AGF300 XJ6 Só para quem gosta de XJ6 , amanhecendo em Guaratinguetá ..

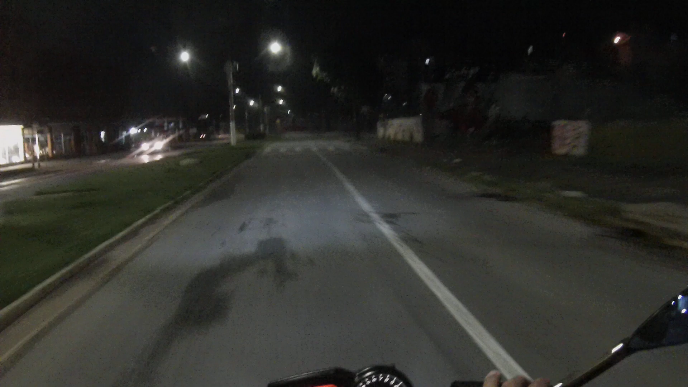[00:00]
Bom dia, bom dia, bom dia! Agradeço a vocês que acessam o meu canal e assistem meus vídeos. Meu nome é Aguirre Faria, falando diretamente de Guaratinguetá,
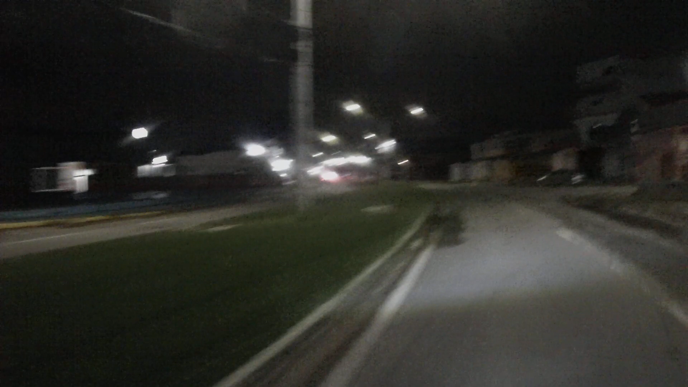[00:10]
Vale do Paraíba, interior do estado de São Paulo. Que horas são? Deixa eu abrir a viseira aqui e diminuir que estou próximo ao radarzinho aqui, 5 horas e 23 minutos.
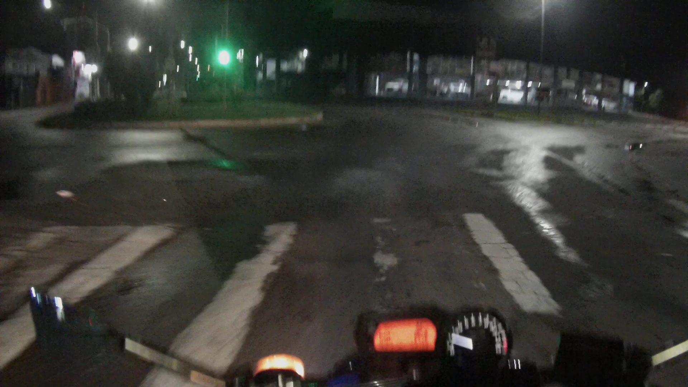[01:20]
Não dá de boa aqui, ó. Asfalto molhado, mano. Querendo ou não, o pneu é liso, né?
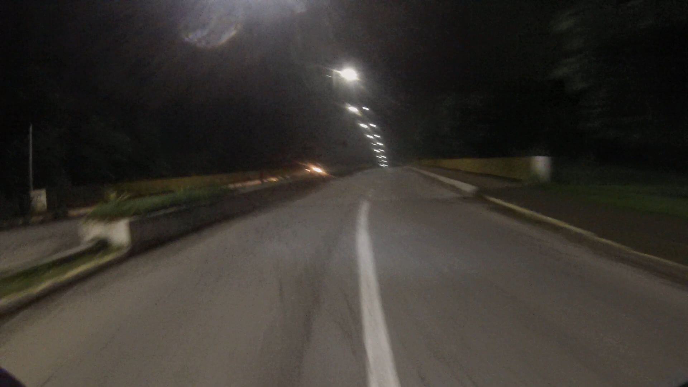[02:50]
Tudo apagado. Nossa, a hora se tivesse o tempo legalzinho, né? A visão daqui é 10.
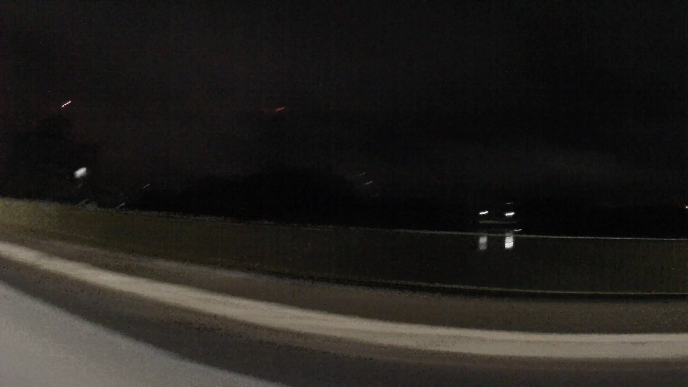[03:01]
Nossa, é o caô que está o tempo, mano.
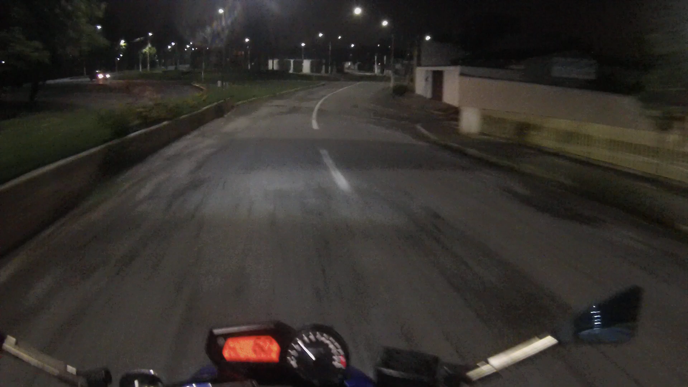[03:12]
Segurar, que aqui tem uma curva, né? Asfalto molhado. Olha aqui que delícia, ó.
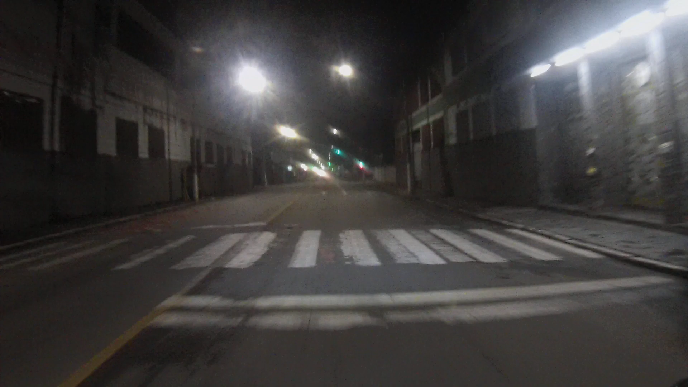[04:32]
A gente vê alguma coisa diferente, próximo ao semáforo. Aí eu vou devagarzinho e passo no vermelho. Agora fora isso daí.
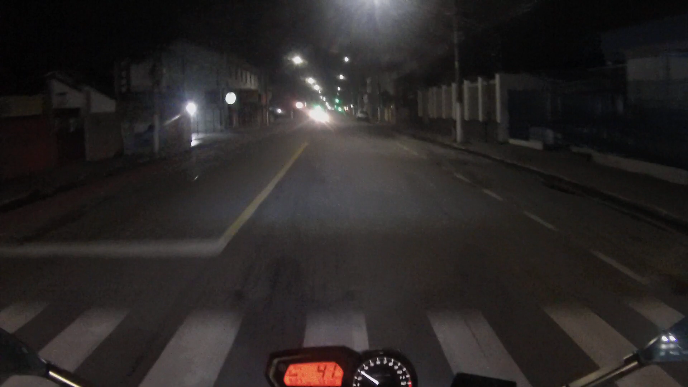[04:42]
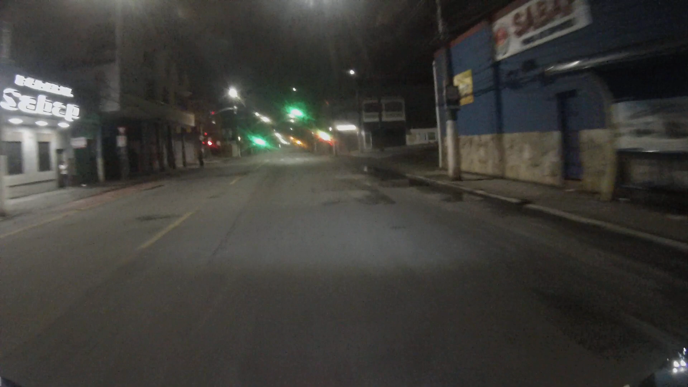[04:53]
Agora que eu viro, já pego ela do outro lado e já vou embora.
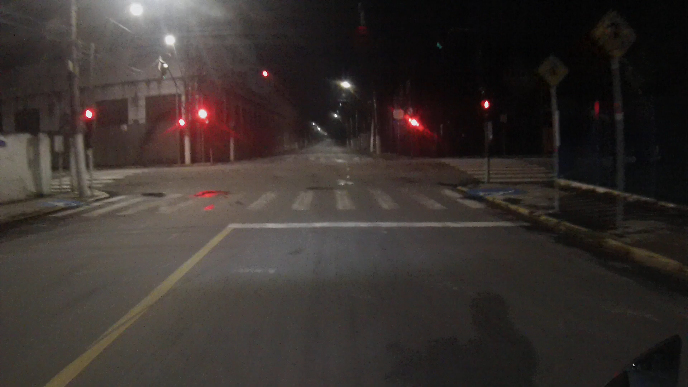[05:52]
Aqui eu não vou parar, não. Vamos ver como é que está aqui. Eu pego e passo.
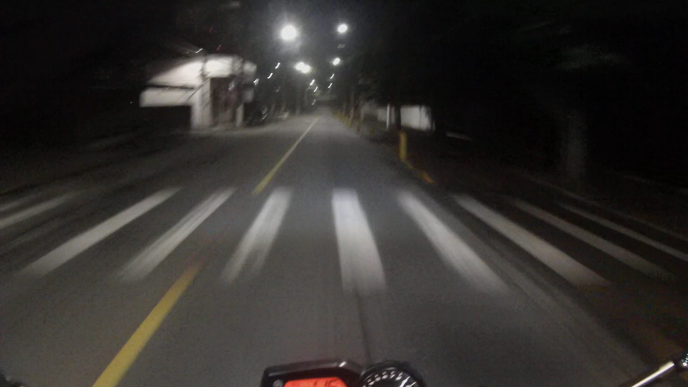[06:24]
Vamos pegar um radarzinho lá na frente, né? Colocar um radar nessa avenida aqui, ó. Dizem que é lombada eletrônica.
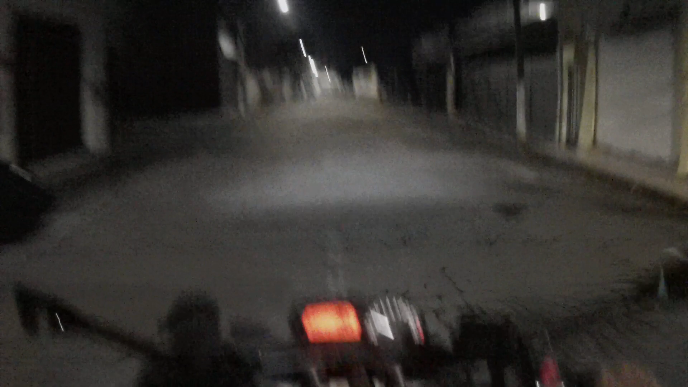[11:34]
Eita, tudo apagado. Que horas são? Cinco horas e trinta e quatro minutos.
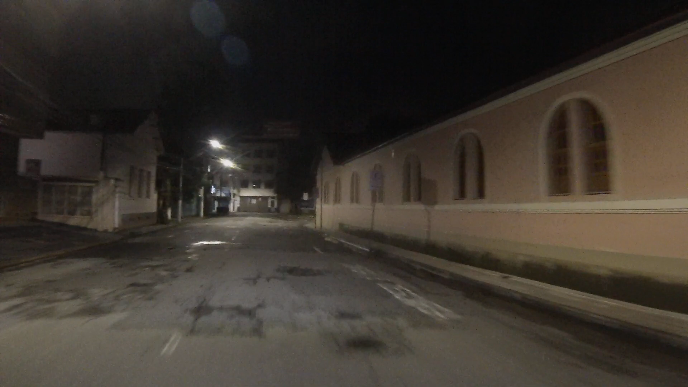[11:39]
Aqui, ó. Bonito esses prédios que reformaram eles, ó.
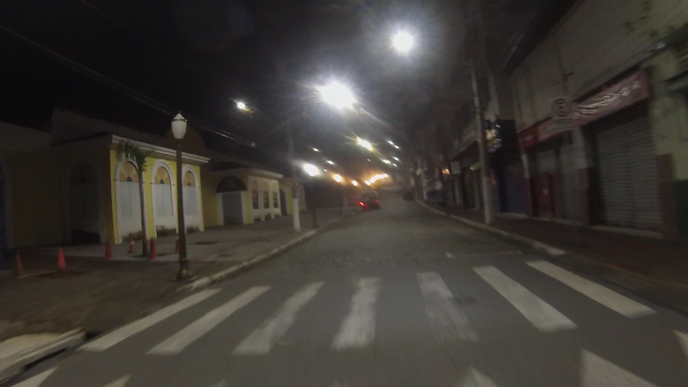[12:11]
Alguns são brancos. Outros são amarelar, amarelar. Olha que bonito.
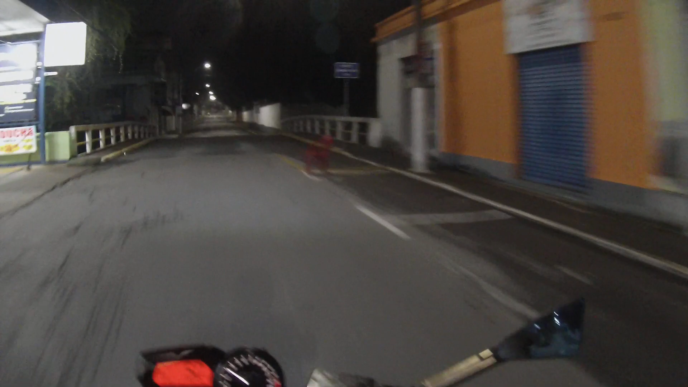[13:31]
Aí fechou. Nossa, hoje está feio para mim, né? É amarelo e vermelho mesmo. Aqui também não vou parar. Não vou. Vamos devagarzinho olhar, né? Para ver como é que está. Tranquilo, olha. Não tem como parar não, mano.